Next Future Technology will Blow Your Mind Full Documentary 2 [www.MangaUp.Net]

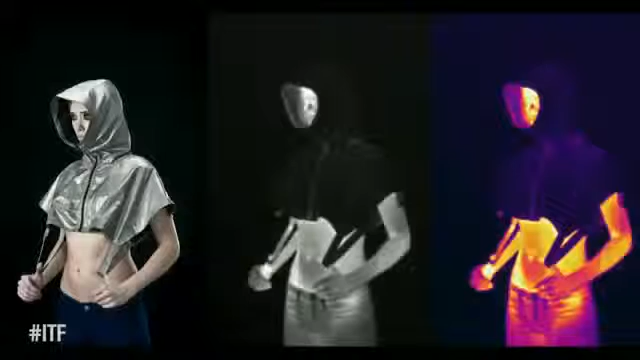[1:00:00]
but these are garments designed to help you protect yourself from surveillance cameras, from thermal scanners and from surveillance cameras.